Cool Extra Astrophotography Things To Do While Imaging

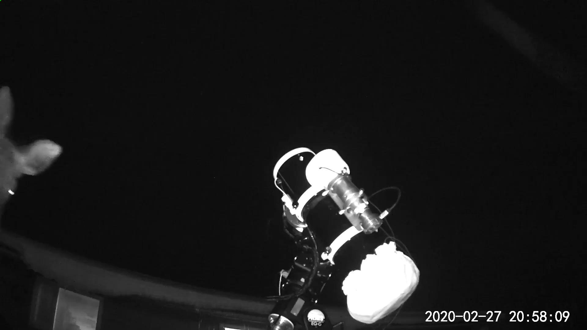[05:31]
You can check and see if some clouds pass through or if your dog ran into the tripod in the middle of the night.